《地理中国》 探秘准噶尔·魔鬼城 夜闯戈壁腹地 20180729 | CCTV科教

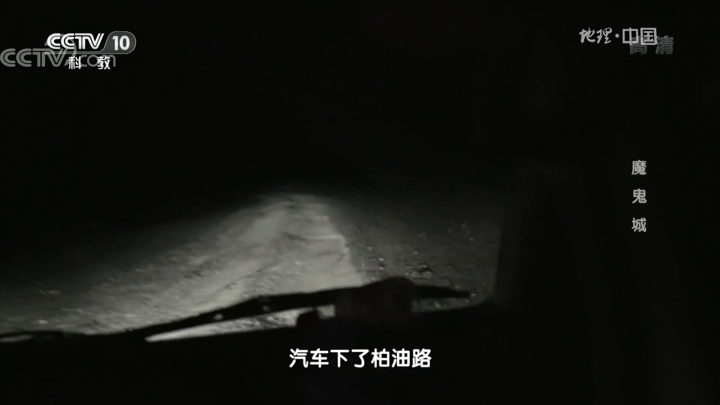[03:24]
汽车下了柏油路进入戈壁意味着我们进入了准嘎尔盘地深处